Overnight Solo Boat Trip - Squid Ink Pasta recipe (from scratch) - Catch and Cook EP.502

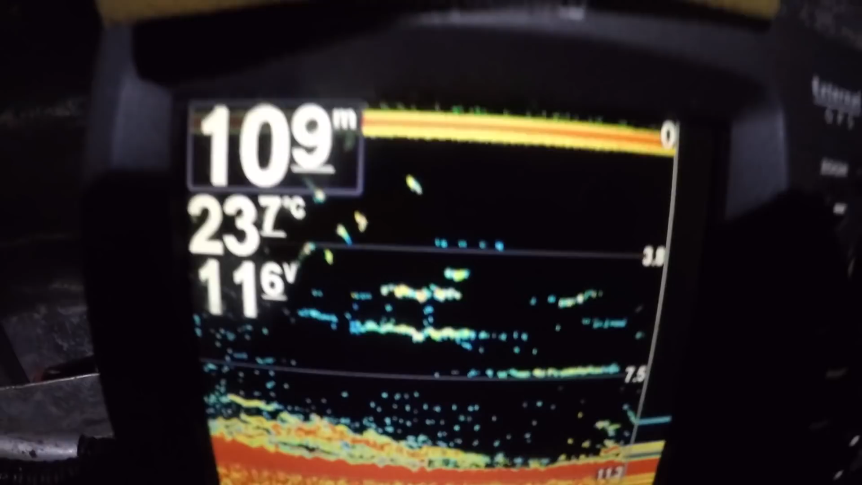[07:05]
in 11 meters of water And That's a squid That's a squid That's
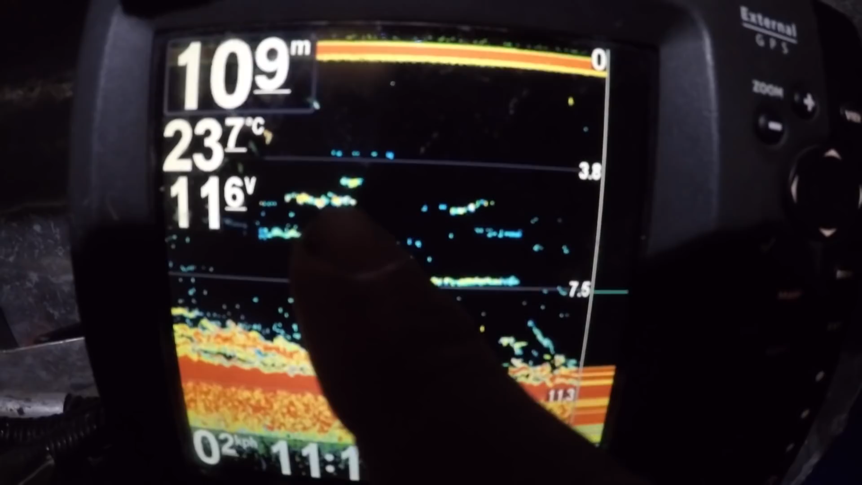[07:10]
a squid All those green marks are squid Oh Got him Got him
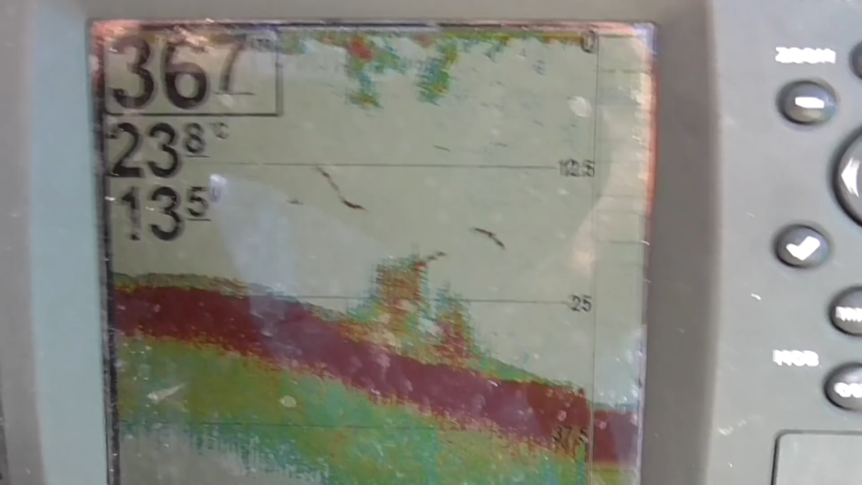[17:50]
On screen: water 23.8°C
Check this out We're in with a shot Big fish Big fish Big fish Bait school
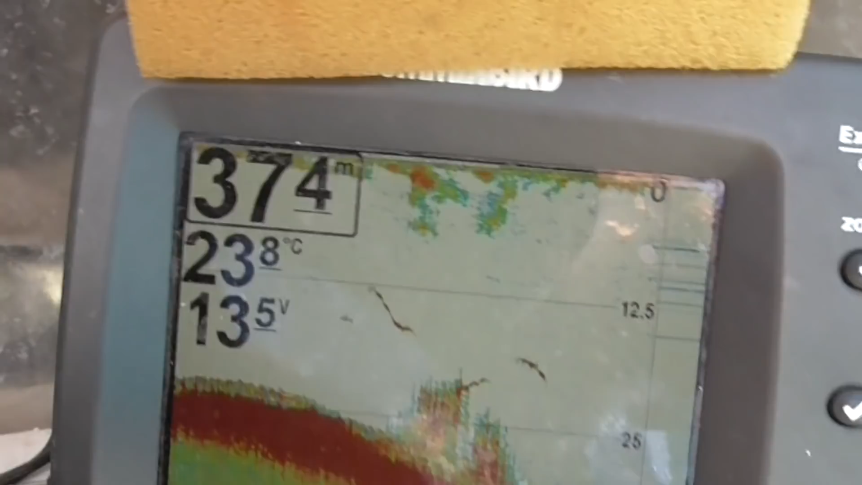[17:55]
On screen: depth 37.4 m, water 23.8°C
That's on So I'm just casting it out a little bit